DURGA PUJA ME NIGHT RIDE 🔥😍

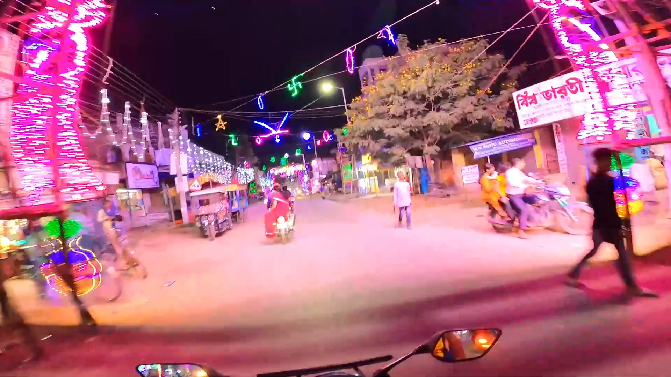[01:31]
इधर का व्यू चेक करो, अरे भाई साहब क्या लग रहा है, वाह।
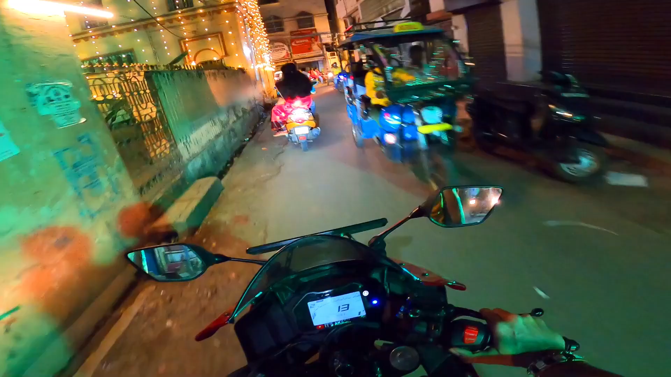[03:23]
चलो चलो चलो नेक्स्ट पंडाल की ओर चलते हैं। अरे अंकल क्रेटा लेके घुस गए इधर, जय माँ।
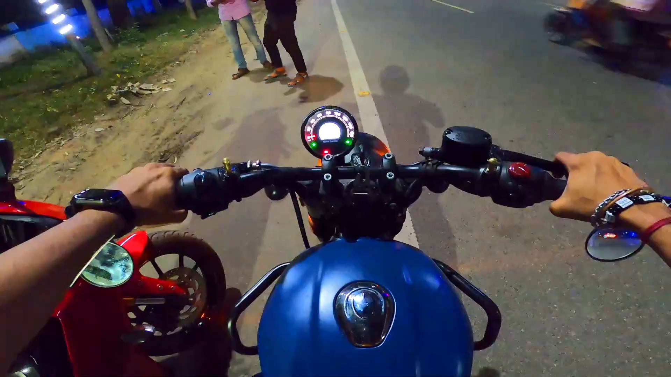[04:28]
ये देखो इसका कॉकपिट व्यू कुछ ऐसा है, क्या बात है, सही है।
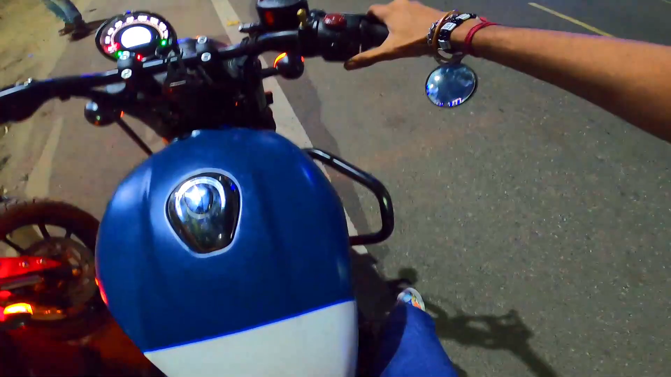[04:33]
स्टार्ट कहाँ से होता है ये? अच्छा इधर,
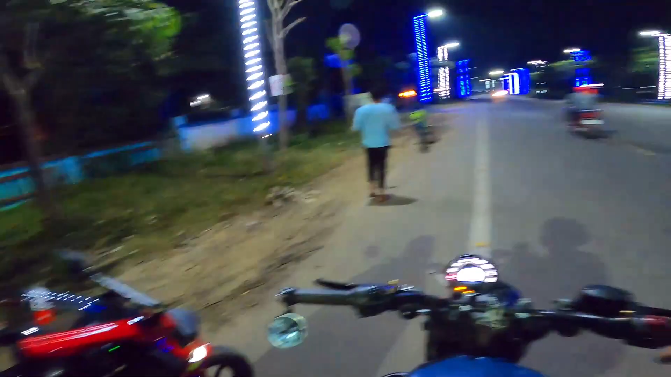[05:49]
तो ये भाई एक रैंडम भैया पार हो रहे थे उधर से, वो उधर से पार हो रहे थे अपना साइकिल लेकर के, मस्त एकदम बात करते करते जा रहे थे, ऐसा चिल्लाया भाई इधर आ, भाई इधर आ करके।